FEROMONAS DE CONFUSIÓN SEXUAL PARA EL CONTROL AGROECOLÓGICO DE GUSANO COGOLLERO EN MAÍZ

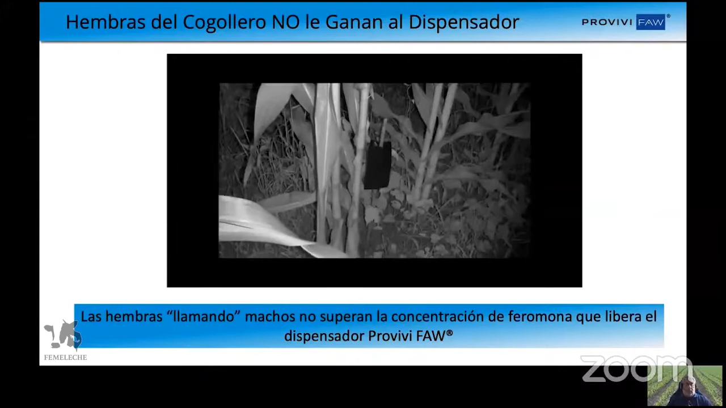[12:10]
Lo que ustedes ven en el vídeo es observaciones nocturnas viendo cómo trabajan los machos con el dispensador y ustedes ven cómo vuelan alrededor se acercan es decir ahí hay una
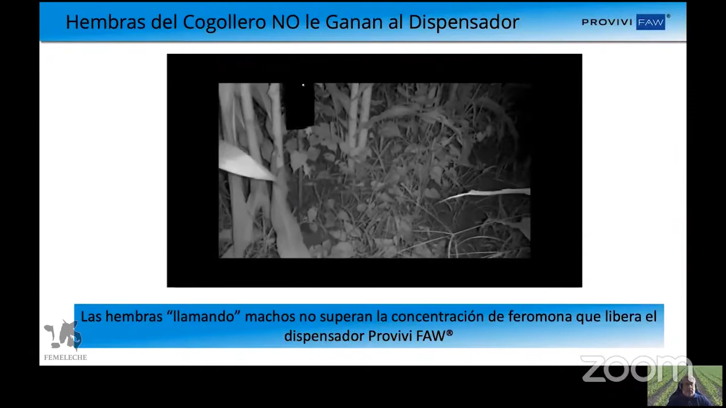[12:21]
fuerte un fuerte olor a hembra ellos se acercan pero dicen visualmente